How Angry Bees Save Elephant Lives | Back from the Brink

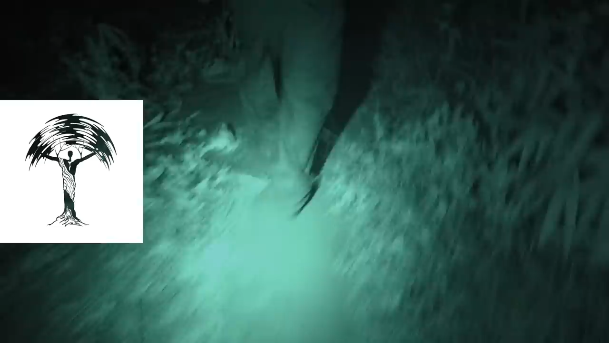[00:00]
These men are on a night patrol.
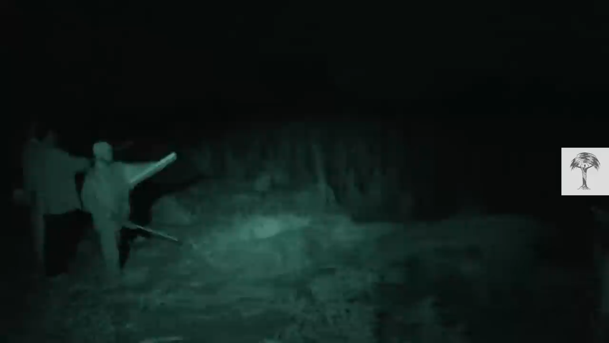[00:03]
Their enemy? Savannah elephants.
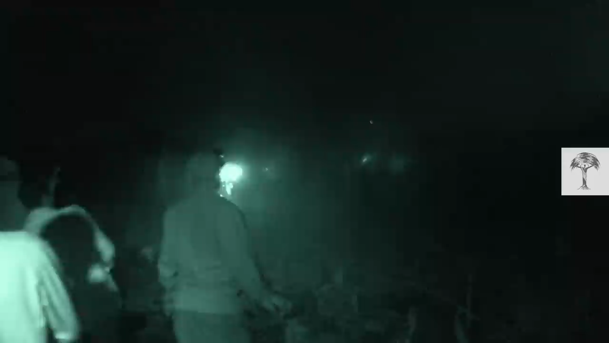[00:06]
But they aren't poachers out for meat or ivory. On the contrary, they're regular farmers, with whom elephants are becoming increasingly unpopular.
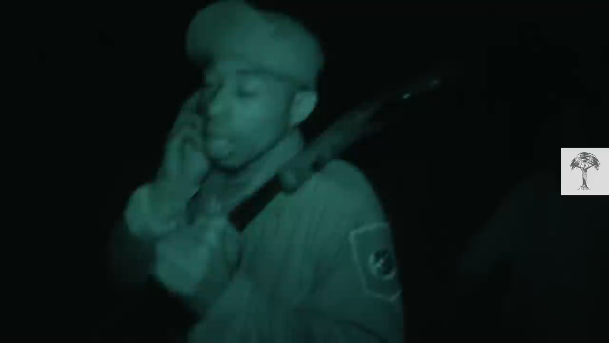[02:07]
They've grouped together for night patrols on the lookout for elephants, to scare them off and prevent them from destroying the fields.
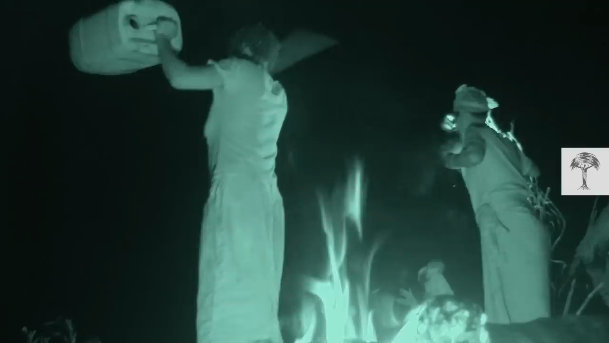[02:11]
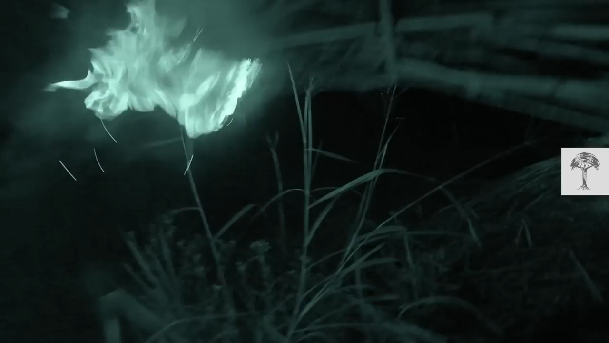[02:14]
Loud shouts and other noises, flames and fireworks are their methods of choice.
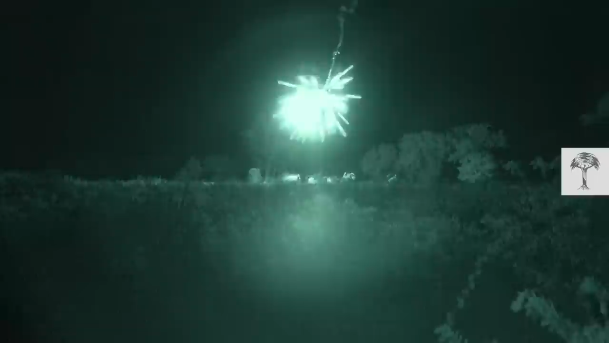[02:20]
Unfortunately, these kinds of activities have already proven elsewhere that aggression towards elephants can escalate, opening the door to illegal activities.
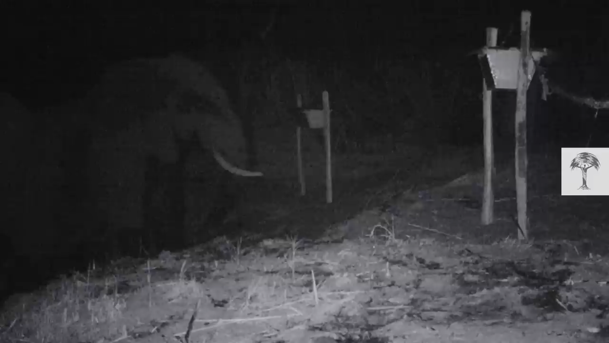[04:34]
But as soon as they disturbed them, the bees got angry. They came out on the defensive, stung the elephants and caused them to flee. Implementing this method across other countries has shown it to be extremely effective. The concept is the brainchild of Dr.